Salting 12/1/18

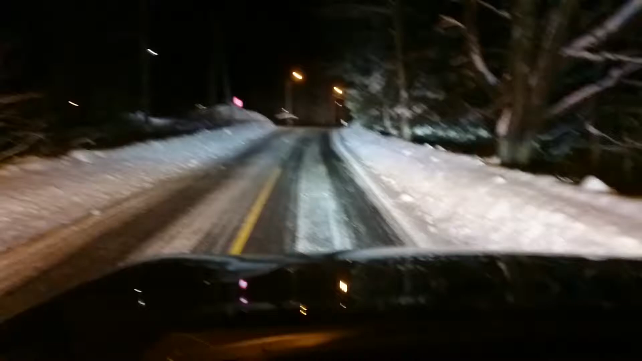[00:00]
12.1.2018 Nå er hele Maidar nedsalta igjen, som vanlig. Saltbilen kjørte litt ut for en halvtime sti siden. Alle parkeringsplasser er brøyta. Men i Nord-Drake bydel, det er ikke en jævla vei som er målt. Så er det en fett dummel å komme frem. For de som ikke klarer det. Men dette er for dumt.